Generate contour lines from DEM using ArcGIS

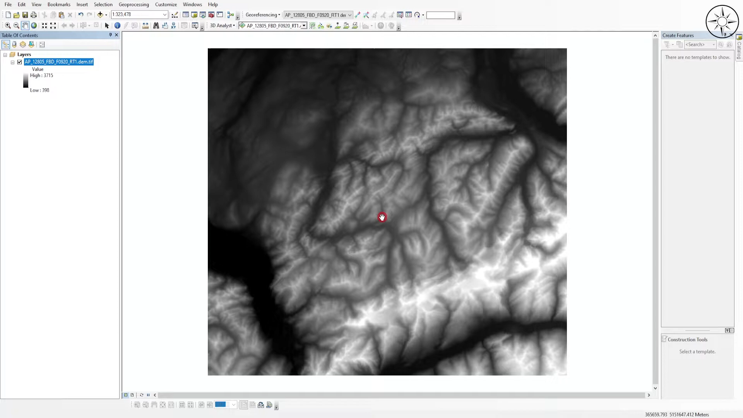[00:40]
create the contour lines to do so we'll use the arc tool toolbox in order to do this just click on it so we'll use the 3d analysis tools
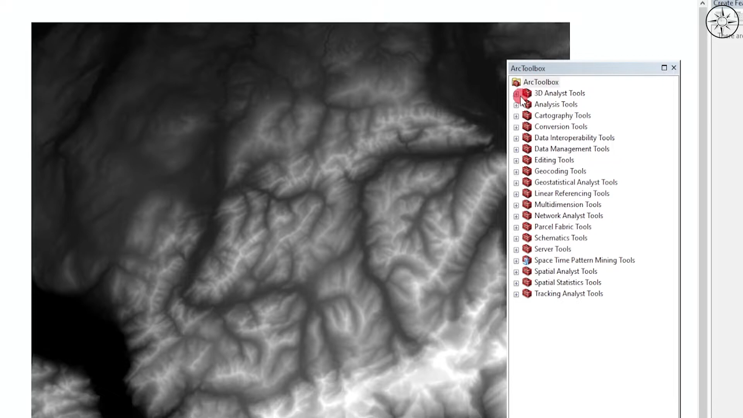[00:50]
click on it and then go to raster surface and then click on counter so here you will get this window in input raster use your digital elevation model click on it and there you can specify where you want to output your counters just